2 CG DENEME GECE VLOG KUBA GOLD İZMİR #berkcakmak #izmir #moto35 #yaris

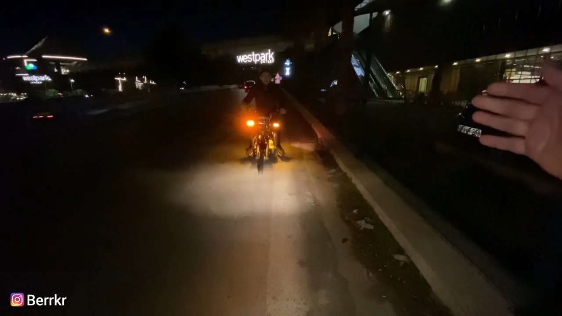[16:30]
Motorlu trafik gidiyor. Görmedin mi oğlum? Adamın önünde böyle böyle gidiyorsun. Ben niye görmedim oğlum? Çıkıyor bak şimdi. Yokuşa bak. Gör, bak çıkıyor. Allah Allah görmedim. Dön dön. Nereye dön? Buradan gidelim. Oğlum hayır. Gerek yok. Gitmiştim zaten.